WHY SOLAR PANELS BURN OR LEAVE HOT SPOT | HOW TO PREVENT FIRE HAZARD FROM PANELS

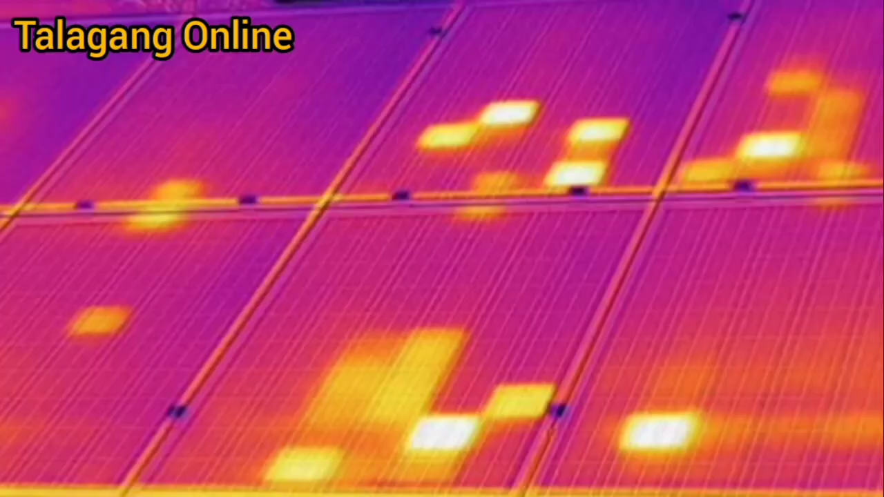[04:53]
نارمل تو آپ کو سمجھ نہیں آئے گی لیکن جب آپ اس کو تھرمل ریز کے طرح آپ دیکھیں گے کیمرہ کے طرح آپ دیکھیں گے تو آپ کو پتا چلے گا کہ مختلف اس کے اندر جو ہمارے پینل کے
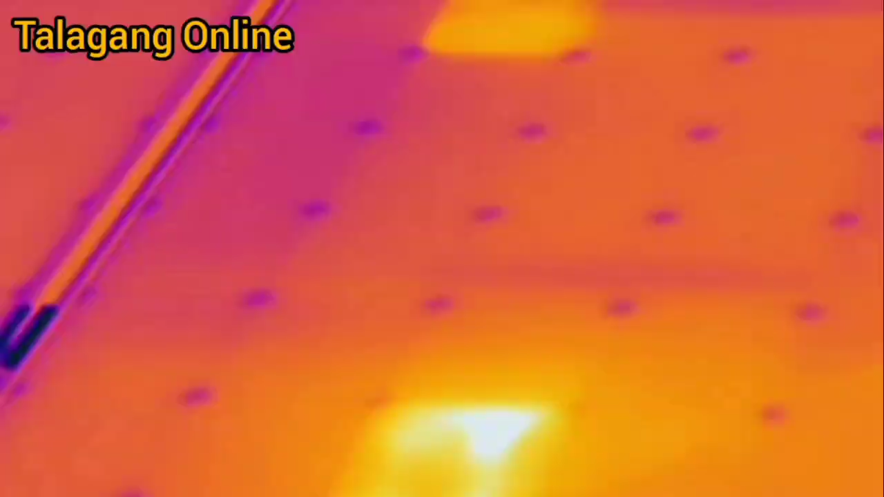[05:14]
تو آپ کو بڑی چھوٹی چیز نظر آتی ہے لیکن اگر آپ کو بھی تھرمل گن سے چیزیں دیکھیں گے تو آپ کو اپنا پینل
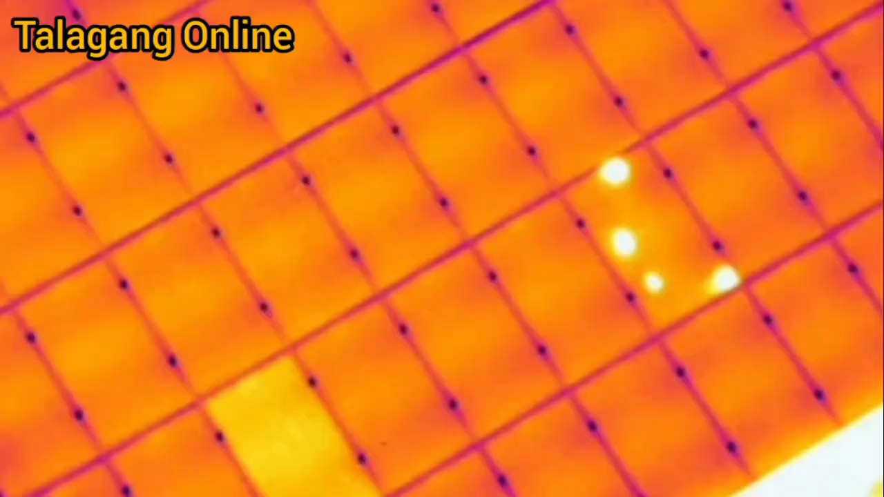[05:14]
میں پرابلم نظر آ جائیں گے اب جیسے یہاں پہ بیٹ نظر آ رہی ہے اچھا درخت کا پتہ ہوتا ہے کوئی بھی ایسے چیز ہوگی جو جس کے وجہ سے وہاں
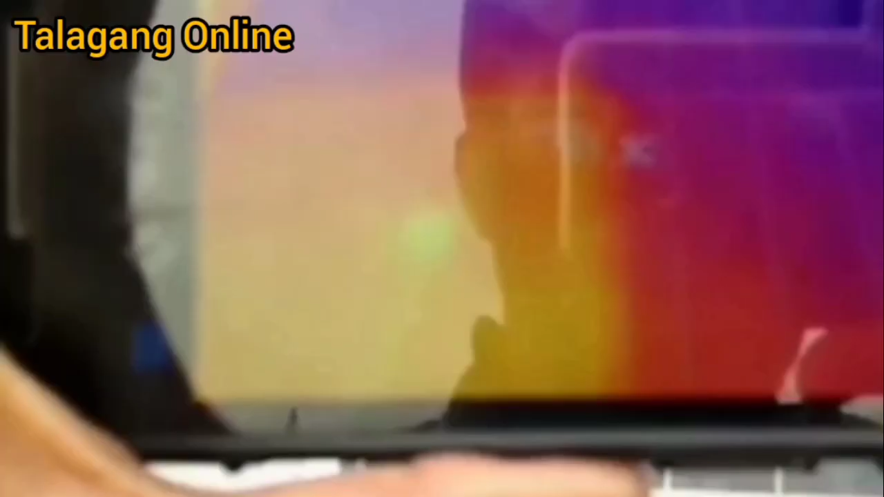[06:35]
تھرمل میں آپ دیکھیں گے تو وہی والا پینل آپ دیکھ لیں کہ
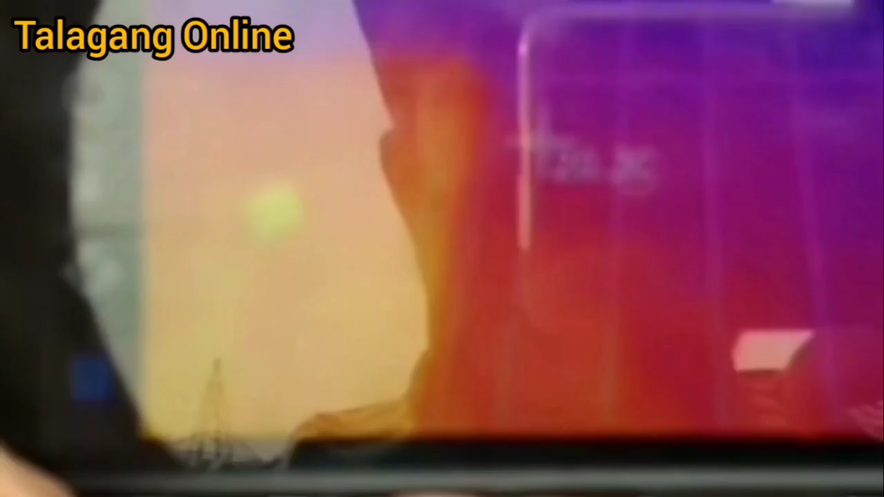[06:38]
وہ پینل جو ہے وہ ریڈش ہو چکا ہے باقی جو پینل ہیں وہ ٹھیک ہیں وہی ایک جو پینل
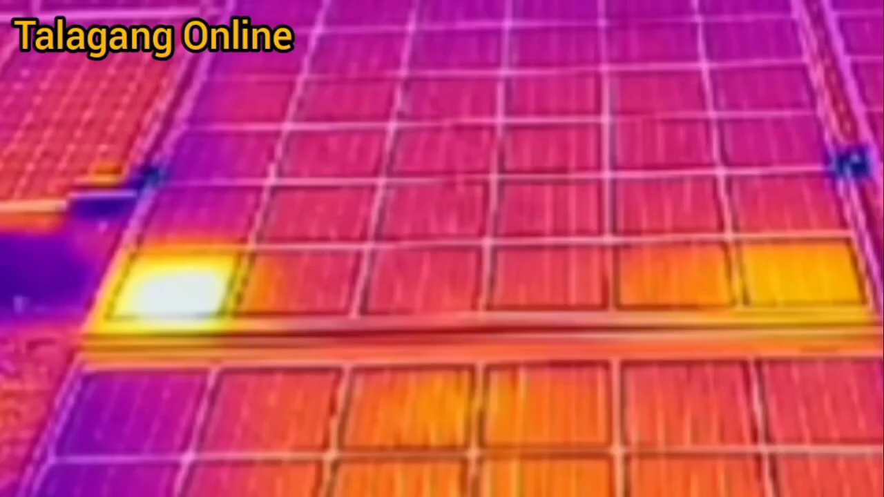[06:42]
ہے یا اگر جہاں پہ جو آپ
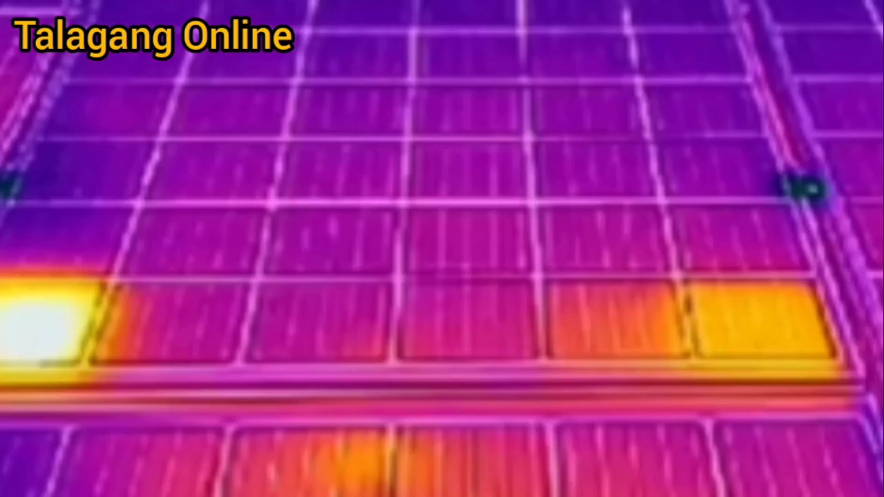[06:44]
کا پینل بریکیج
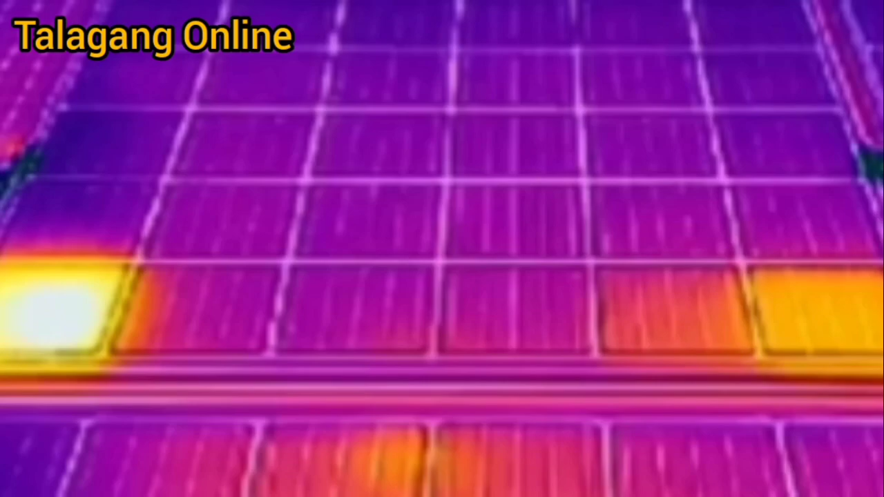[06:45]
ہے اس میں بھی اسی طرح آپ کو بہت زیادہ ہیٹ نظر آئے گی تو یہ چیزیں نرمل ہی تو